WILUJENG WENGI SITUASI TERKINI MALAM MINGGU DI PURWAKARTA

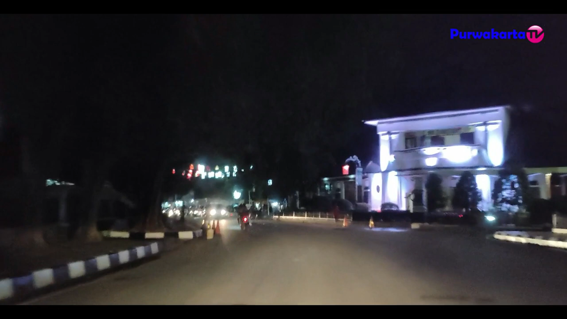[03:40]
Inujeng wengi, selamat malam, good night. Pemirsa TV di mana saja berada, kali ini kita akan melihat situasi lalu lintas dan situasi malam di Purwakarta ya. Tepatnya pukul 19.30 waktu Indonesia bagian barat. Nah, kita berada di Jalan Kakak Singawinata ya, yang sebentar lagi akan memasuki ke Jalan Tengah ya.
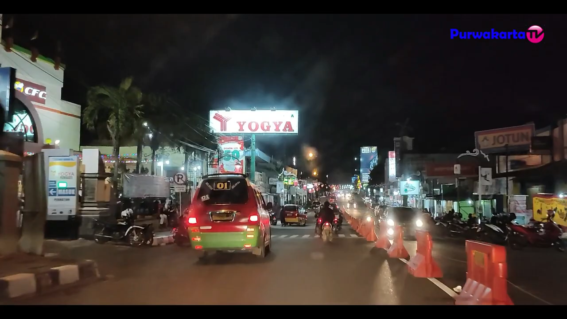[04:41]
Pemirsa, inilah situasi malam hari di Kota Purwakarta atau di pusat Kota Purwakarta.
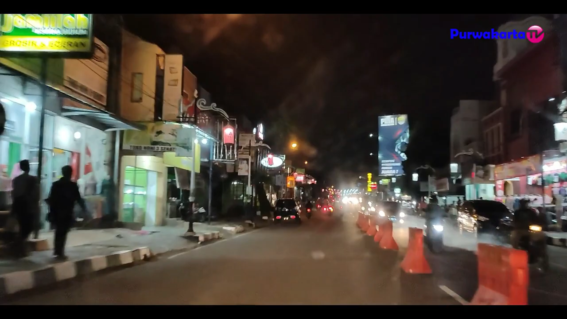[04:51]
Dan kebetulan hari ini atau malam ini tidak hujan ya, sehingga banyak aktivitas kendaraan yang berlalu lalang.
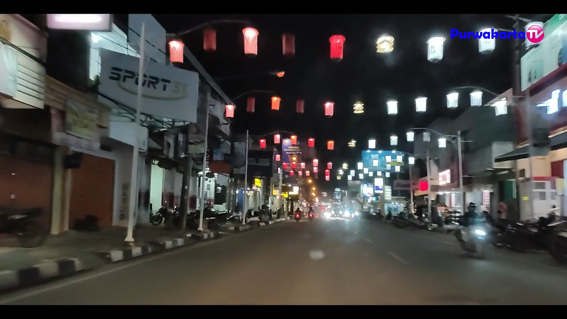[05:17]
Nah, ini Kota Purwakarta yang dipenuhi dengan lampu lampion ya,
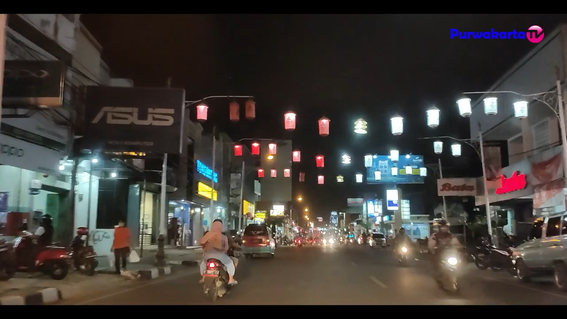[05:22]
yang ada di sekitaran Kota Purwakarta.